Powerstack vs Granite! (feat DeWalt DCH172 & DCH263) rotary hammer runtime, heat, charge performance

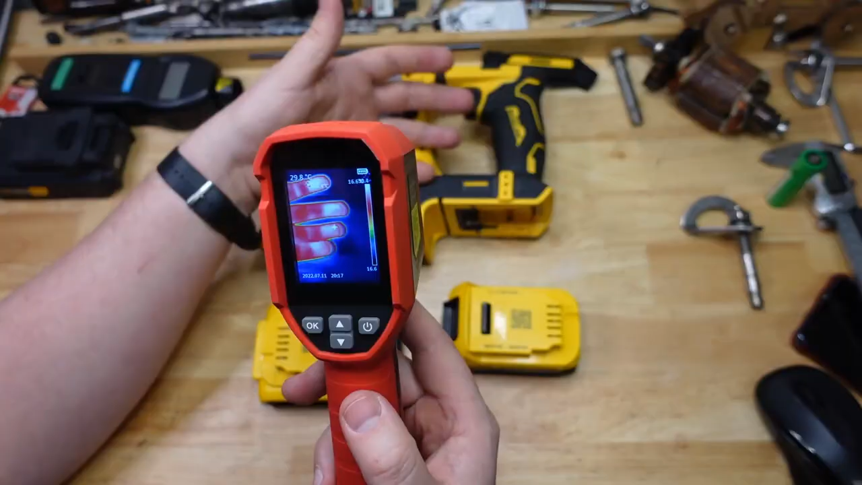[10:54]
So when the drilling was done, I took some photos, photos. Photos, heatos maybe? Nah, infrared still photons. Yeah, photos, uh, of the batteries to see how hot, how hot they were getting. 55 degrees for the standard and 35 for the, uh, for the power stack.
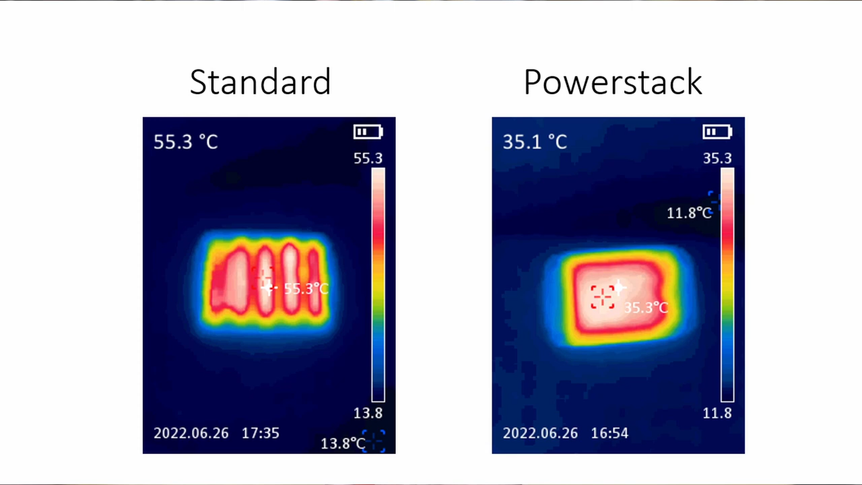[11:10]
Uh, I don't speak Fahrenheit, but for reference, 35 degrees is a kind of warm summer day here in Australia, basically.
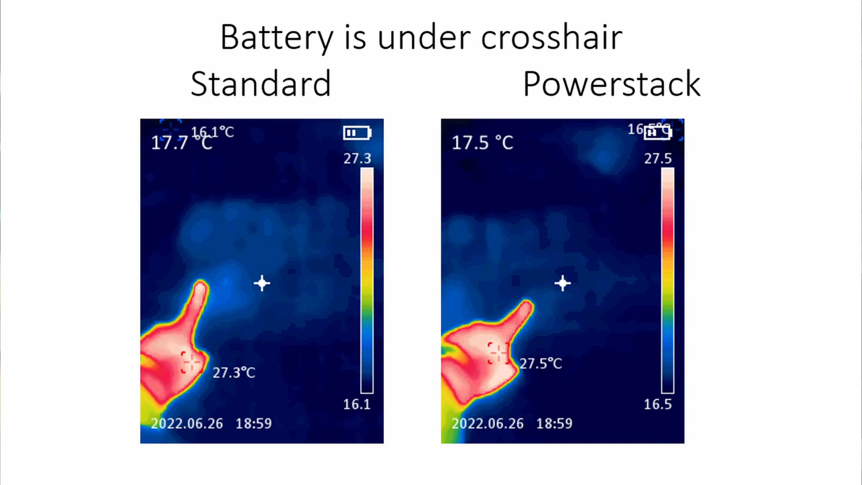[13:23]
Uh, so it's middle of winter here in Australia and it was an ungodly, uh, 17 degrees here in the garage. So if you check out the heatos, uh, you'll see that. I then put these onto charge, uh, and then timed them to see how long they took.